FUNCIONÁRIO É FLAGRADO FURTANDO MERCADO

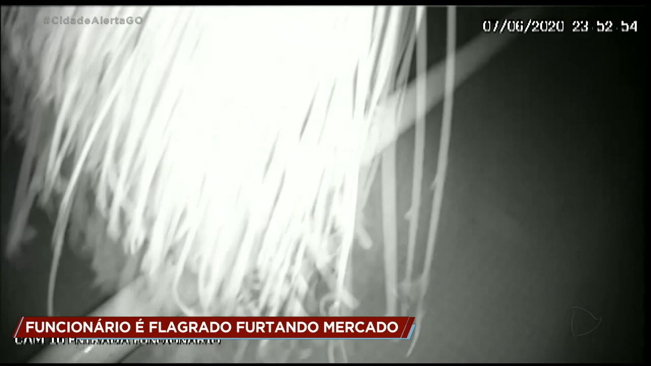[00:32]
Pensou, agora ninguém me vê, ninguém vai saber o que está acontecendo. Só que outras câmeras flagraram e ainda de uma forma muito mais clara, né?
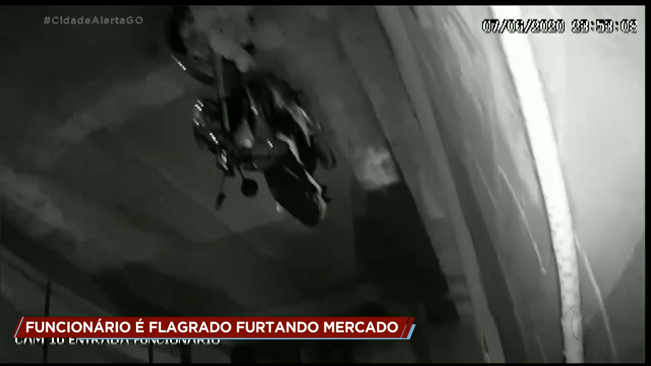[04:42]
Eu fico pensando, será que ele achou que em algum momento ele ia mesmo virar essa câmera, sem que o rosto dele aparecesse? Será que ele tinha mesmo essa preocupação toda? Porque não tem lógica, gente. A gente percebe quando a câmera está meio que voltada para a gente ali, né? E aí ele bate a vassoura ali, o cabo da vassoura, a câmera volta para o rosto dele.